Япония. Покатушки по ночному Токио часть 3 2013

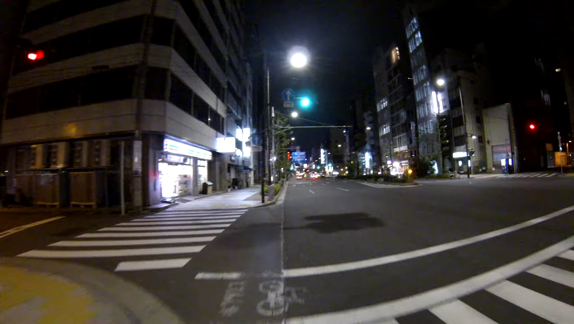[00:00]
часть 2 welcome я продолжаю и так я еду как вы видите в сторону асакуса паши
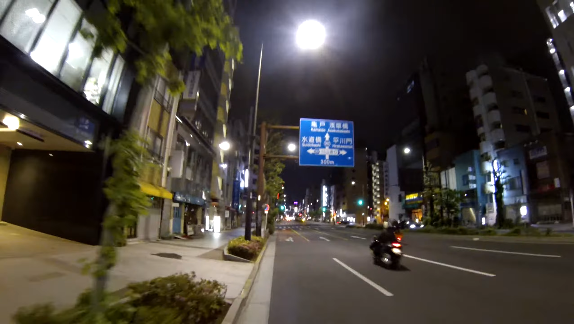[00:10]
вообще-то я ехал в сторону кипокора но раз там какой-то асакуса паши появился съездим посмотрим в
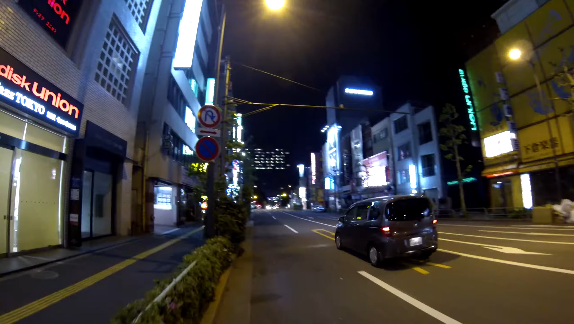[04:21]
или вот там который был справа во первых тихо спокойно выходите никаких толп нет народа ни пьяных никто не ходит здесь то есть ну ходят но мало ну